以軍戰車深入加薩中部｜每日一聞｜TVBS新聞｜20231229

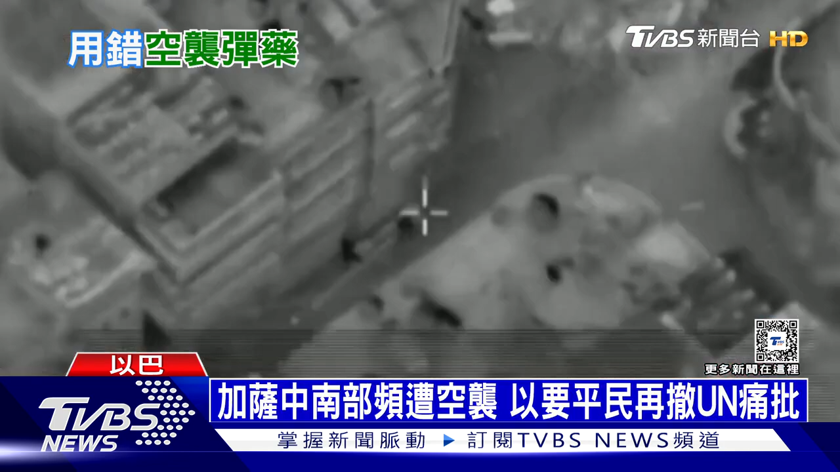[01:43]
南部大城甘尤尼斯轰天巨响又是被以色列空袭击中